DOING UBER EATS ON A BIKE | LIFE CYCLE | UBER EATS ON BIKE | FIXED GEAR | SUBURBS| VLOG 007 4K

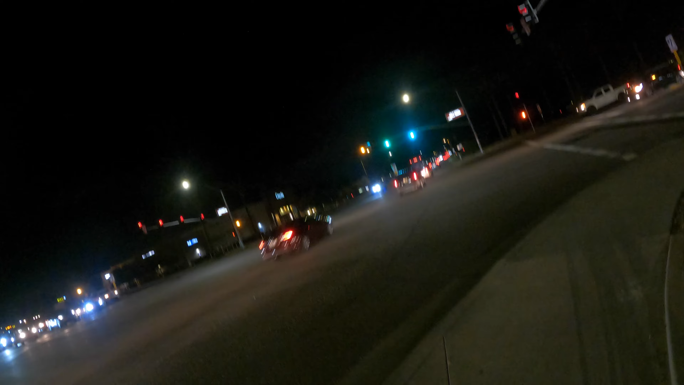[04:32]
Look both ways. No cars. We're gonna cross. This car.
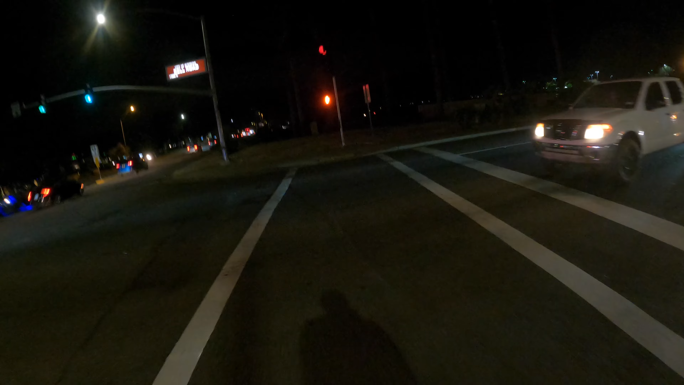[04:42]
Oh, I thought that car was turning.
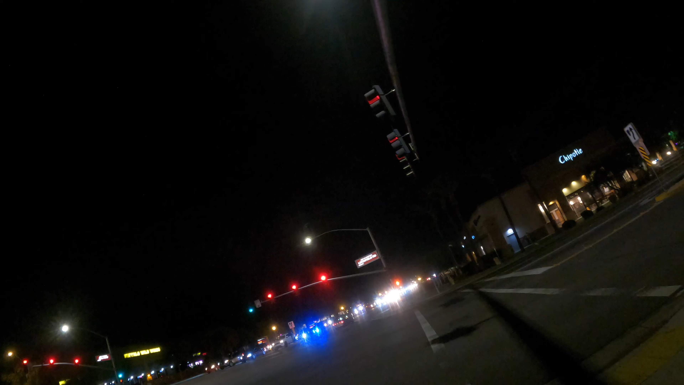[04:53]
Alright, just like that. We're almost there. I feel like I can see the building. It's getting out online. I can't see the building. See if this car will stop for me. I don't think so.
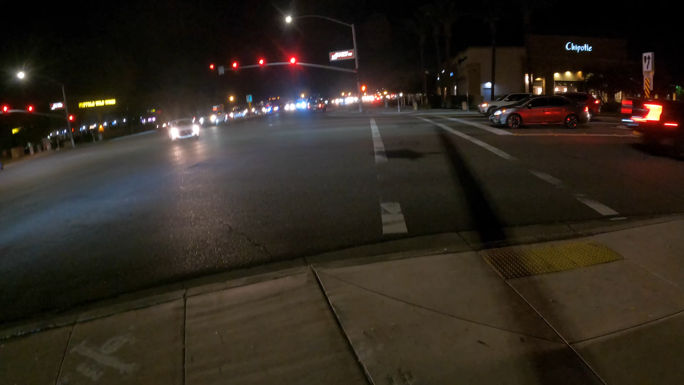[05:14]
looking at the arrow so I could time the light so that I can go before him. But if no cars are turning, oh, he got it. Oh, he was trying to beat me, but another person, hey, worked out.